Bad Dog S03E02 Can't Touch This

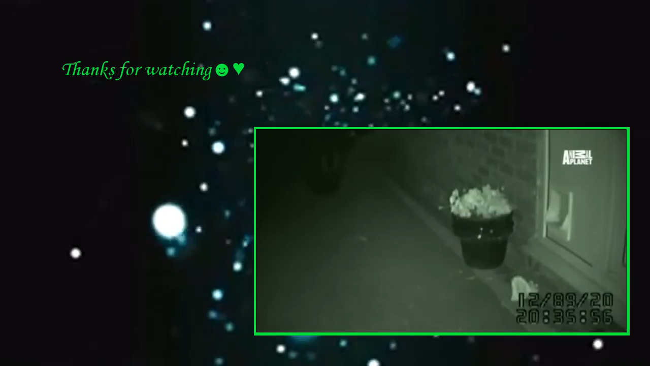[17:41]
The cat burglar with a reputation that spans his neighborhood. And the internet. Just ask his owner, Leslie Newman. T-shirt. Trousers. Cardigans.
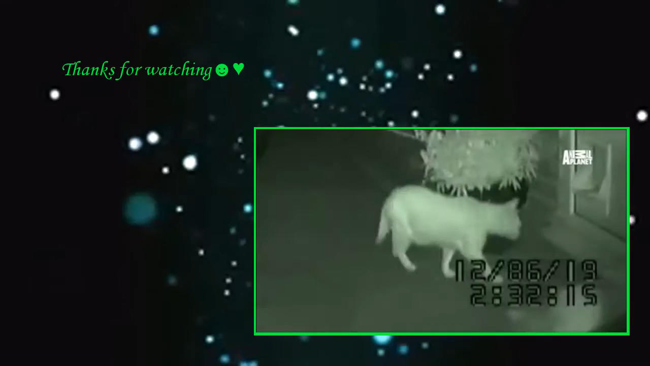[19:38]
We didn't know which cat it was. Finally, Leslie and her husband put up a security camera outside the cat door.